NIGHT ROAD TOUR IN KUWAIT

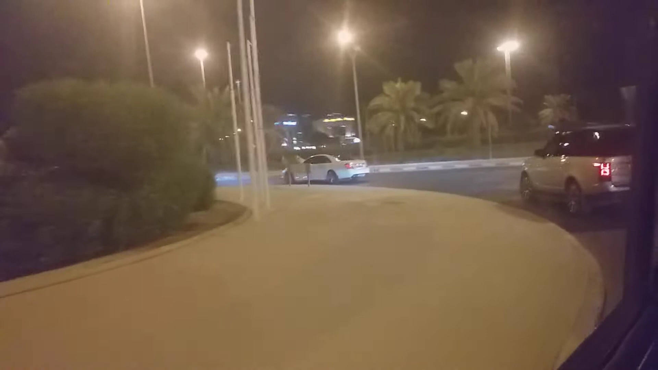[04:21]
ngayon ngayang kaliwanag sa gabi dahil tikit tikit ang ilaw